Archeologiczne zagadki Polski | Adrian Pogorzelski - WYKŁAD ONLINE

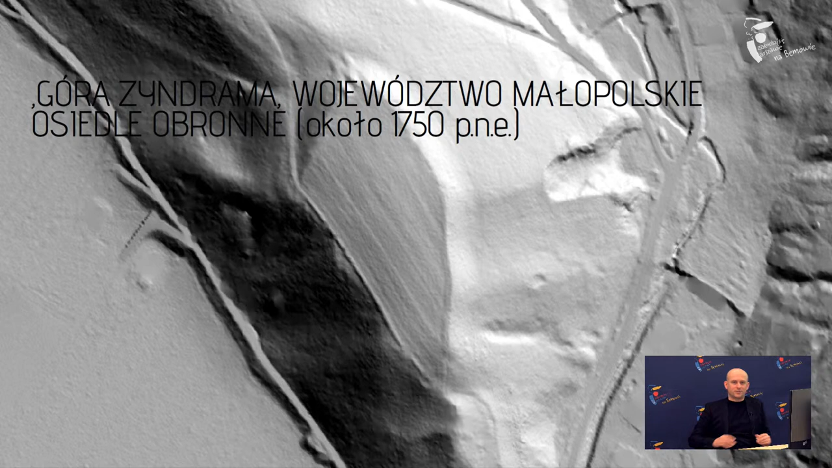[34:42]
Więc najprawdopodobniej przybysze z południa budują ufortyfikowany gród ufortyfikowaną osadę, która strzeże bardzo ważnego strategicznego szlaku handlowego, który łączy północ z południem. Zdecydowanie dawniej niż do niedawna się jeszcze wydawało. Natomiast mówię, konstrukcje kamienne dzisiaj już, drodzy Państwo, nie należy łączyć z okresem Polski wczesnopiastowskiej, z tą preromańską architekturą, czy z wałami chociażby, które były wznoszone przez Gotów, czy przez Słowian w okresie wczesnego średniowiecza, tylko tu mamy konstrukcje kamienne,
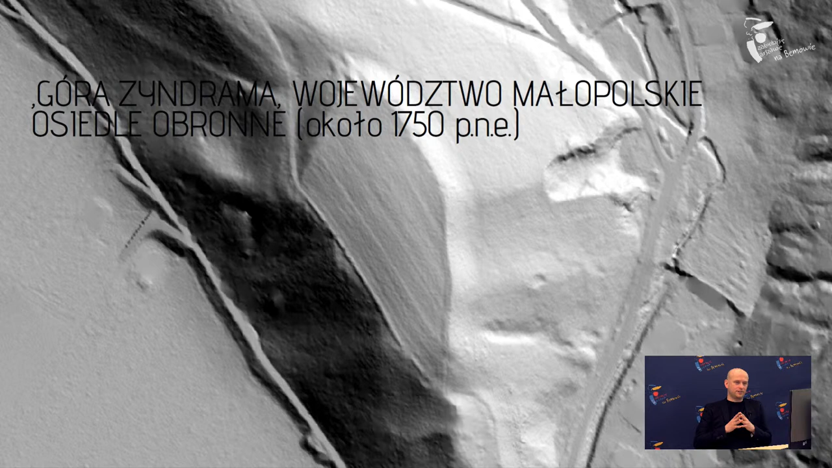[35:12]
ślady po bramie datowanej na wczesną epokę brązu, absolutnie niezwykłe odkrycie,
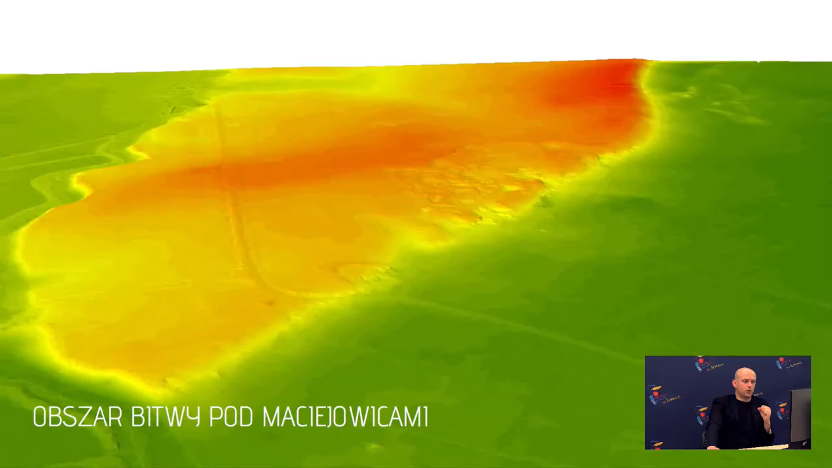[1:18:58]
a które mają na celu odnalezienie mogił na Płaskowyżu, takim,
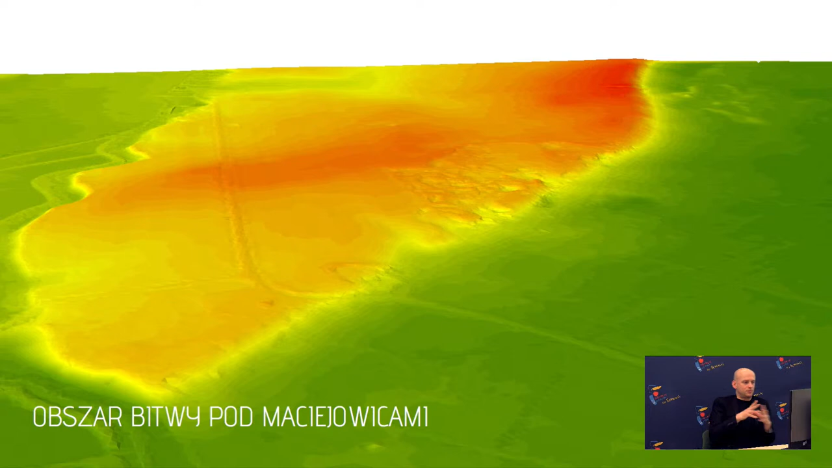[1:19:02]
na takiej naturalnej reducie pomiędzy Doliną Wisły a ujściem rzeki Okrzejki i Pytlochy, gdzie Kościuszko w 9 i 10 października z 7000 stanął,